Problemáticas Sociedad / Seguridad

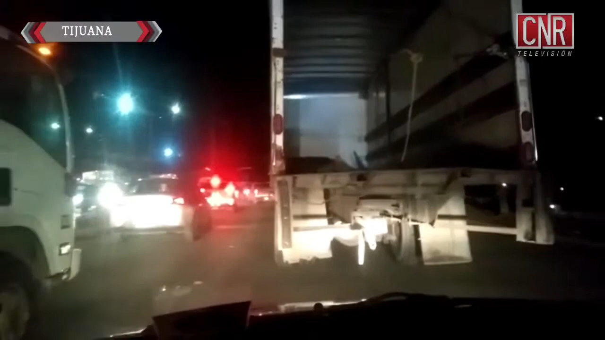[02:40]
Bulevar Terán Terán, ascendente a lo que es Buenos Aires, aquí bien conocido como el Megabache, a vuelta de rueda, no hay movilidad por esta parte de la ciudad. Esto es para ascender, le muestro cómo está la fila, si usted viene del Mariano Matamoros y piensa que rápidamente va a subir a la zona de Otay, si usted va al aeropuerto pues tenga mucho cuidado, observen.